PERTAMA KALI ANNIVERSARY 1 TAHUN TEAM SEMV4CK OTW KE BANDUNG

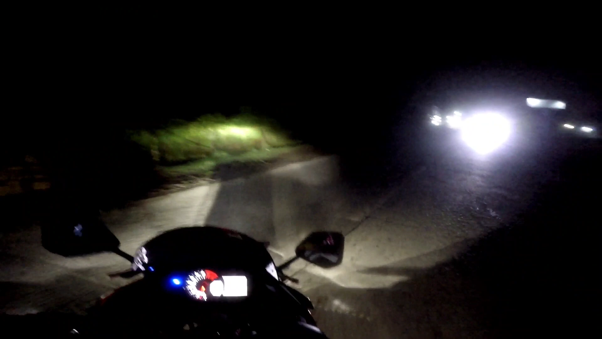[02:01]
Resiko motor berisik, tinggal harus dorong. Sekarang udah ngisi bensin buat si Mandalika, sekarang tinggal ngisi bensin buat gua ya. Gua belum ngisi bensin di sini. Buat perut. Iya, ngisi bensin ini namanya. Bukan ngisi bensin dong. Katasin kali ya? Katasin ya?
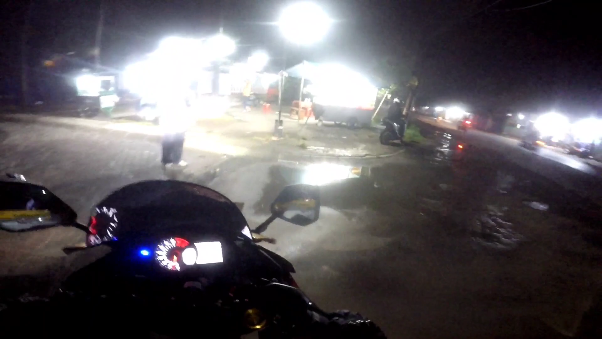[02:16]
Sini aja apa? Iya, katasin. Nah, katasin aja lah. Kagok. Nah, kita mau ngisi bensin dulu.
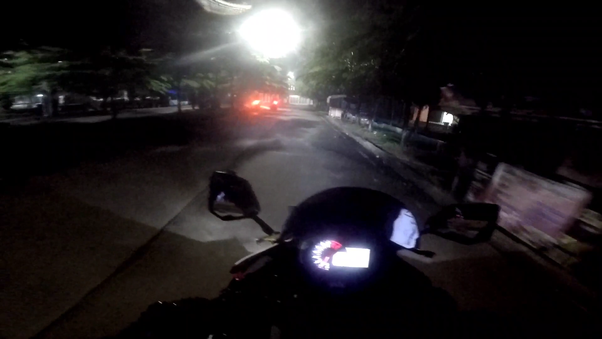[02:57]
Salah tempat ya, di sono. Kita ini.
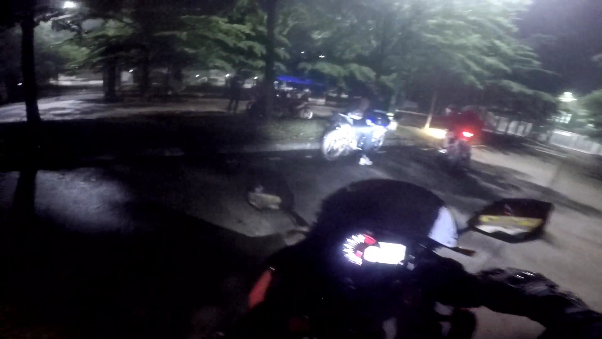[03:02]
Lagi pada motor ya. Noh. Ah, betul. Hai, Cece. Ini kita udah nyampe stadion bersama Emon. Wih, Emon. Ganti. Mantap. Ini gak bakal kelihatan, orang gelap banget.
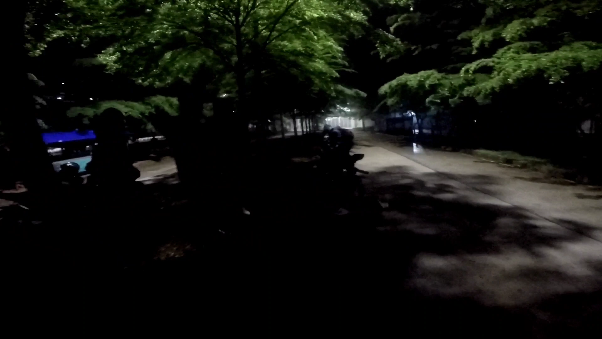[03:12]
Ayo, Emon. Yuk. Ngopi dulu, ngopi. Oke, siap. Bu, satu ya. Es teh manis. Jancu.
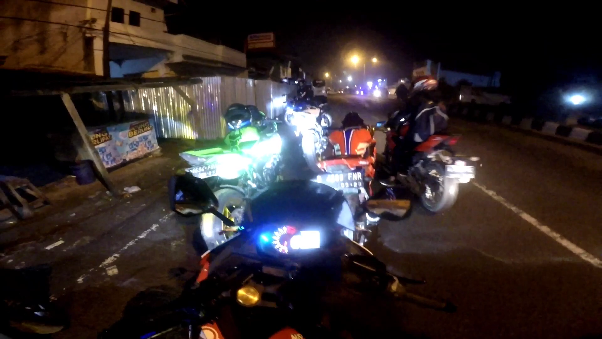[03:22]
Nah, oke, Bung, gua udah sampai ya, Bung. Kita paling lambat ya, Bung. Sesuai paling kesiangan karena gua emang udah nungguin cungkring gawe, jadi gua paling terakhir ya, Bung.